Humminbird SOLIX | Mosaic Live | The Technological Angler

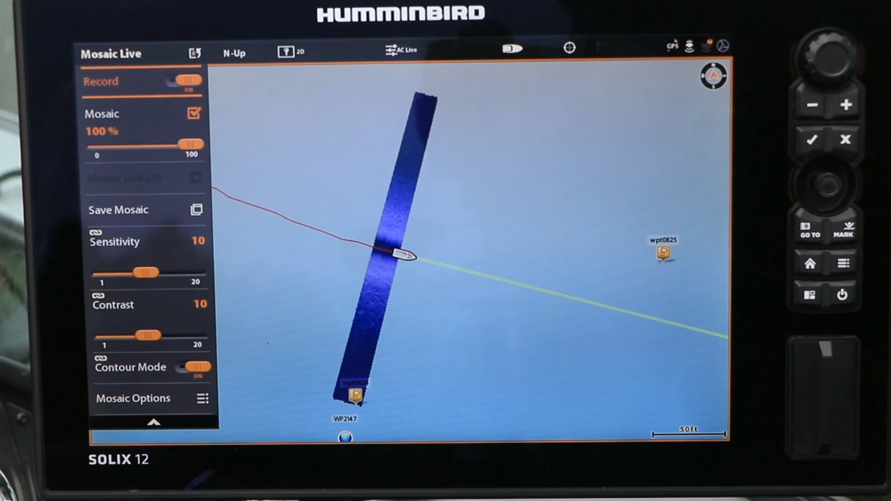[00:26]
Now, collect site imaging data like you would normally.
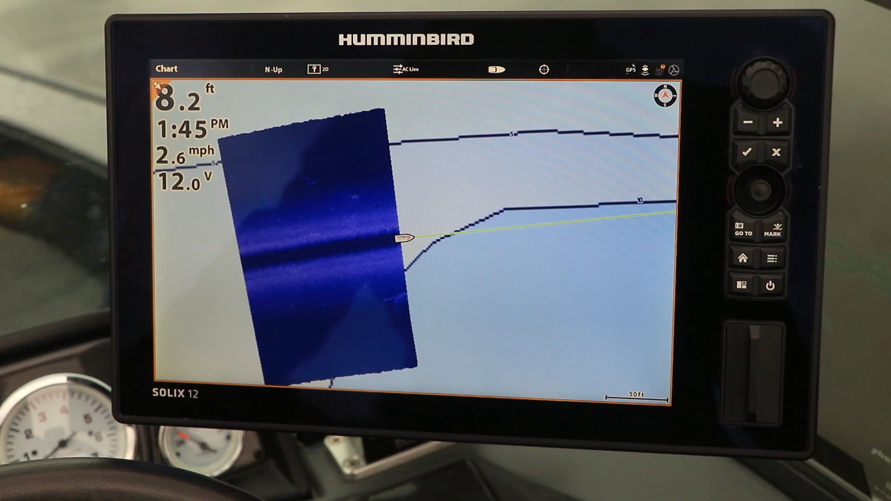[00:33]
On screen: depth 8.2 ft, speed 2.6 mph
Navigate in a reasonably straight course at a boat speed of 2 to 6 miles per hour.
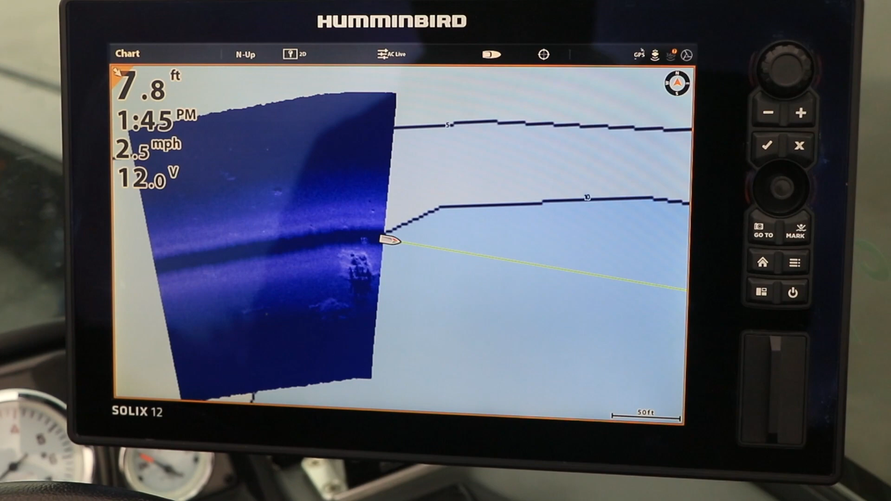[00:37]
On screen: depth 7.8 ft, speed 2.5 mph
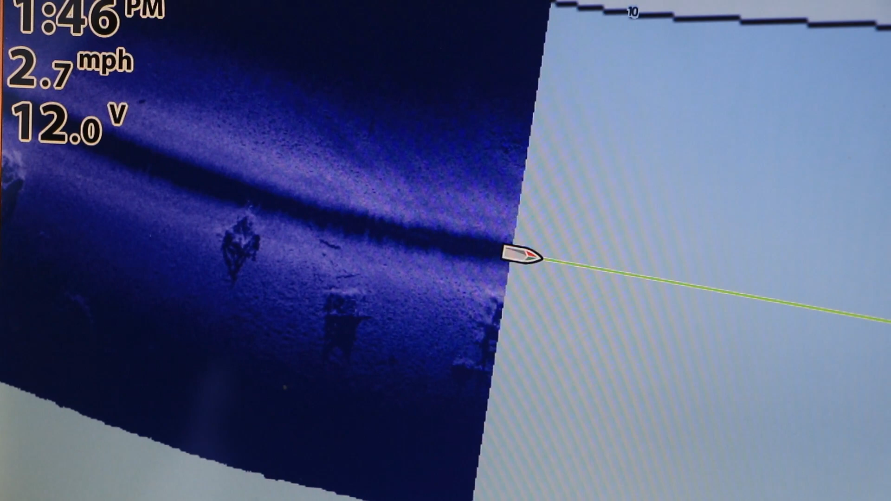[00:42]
As you navigate, your site imaging mosaic will be displayed as an overlay on your chart view.
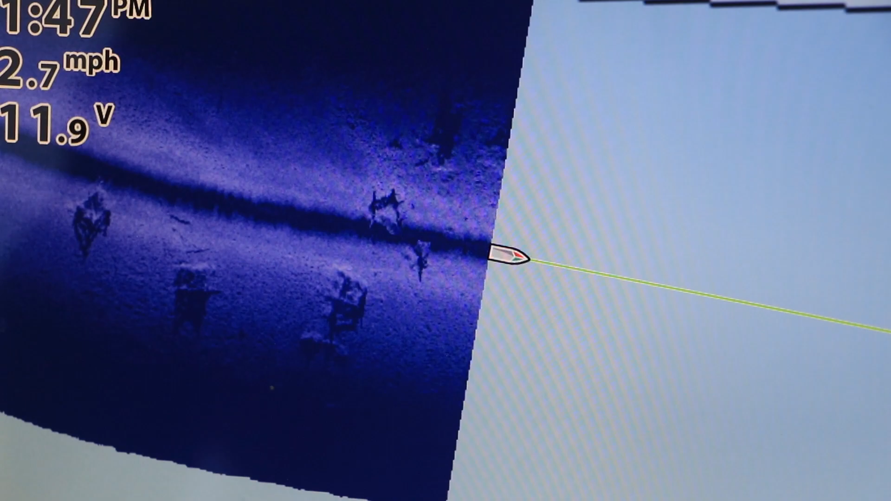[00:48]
Control the transparency of this overlay using the slider beneath the Mosaic checkbox.
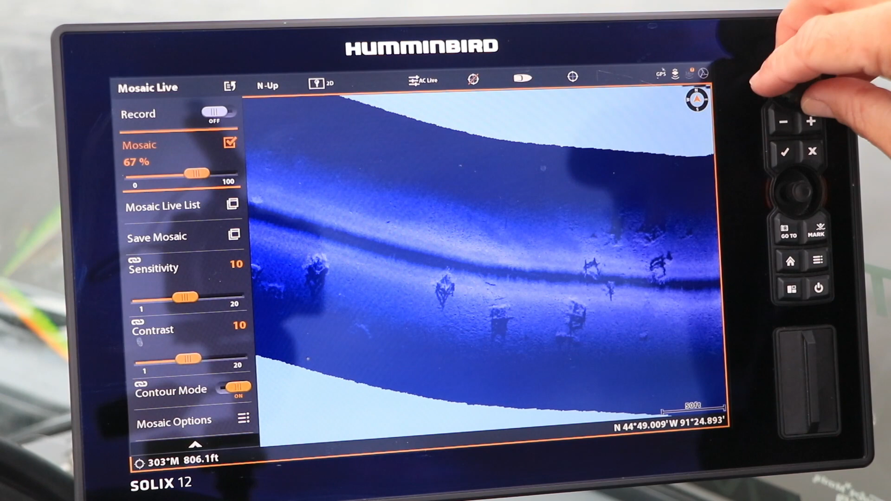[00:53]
When you stop recording the site imaging mosaic, you'll be prompted to save this Mosaic data file.
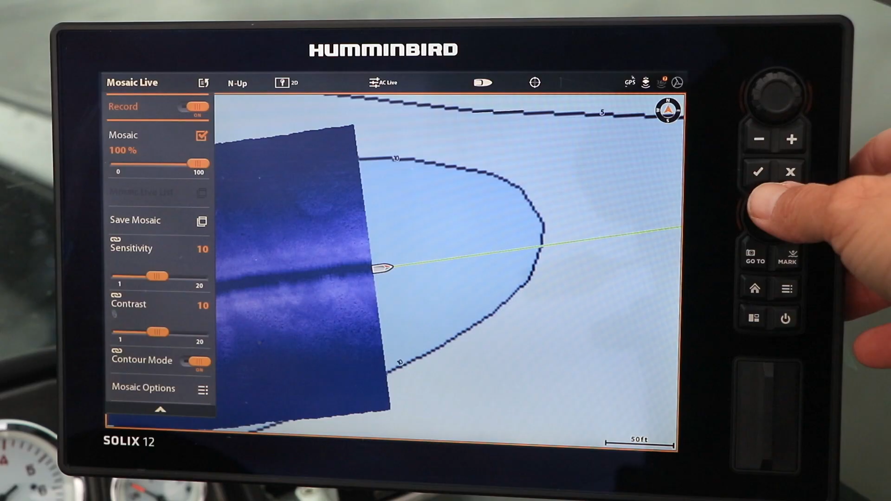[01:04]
You can save the Mosaic data file to an SD card placed in either card slot.
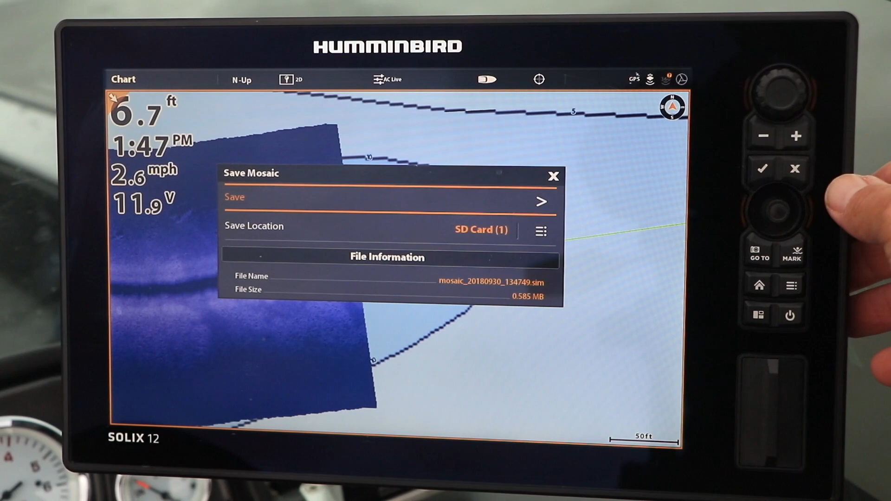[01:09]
On screen: depth 6.7 ft, speed 2.6 mph
Mosaic Live represents a powerful way to unite site imaging with Humminbird Cartography, and it's available exclusively on Solix.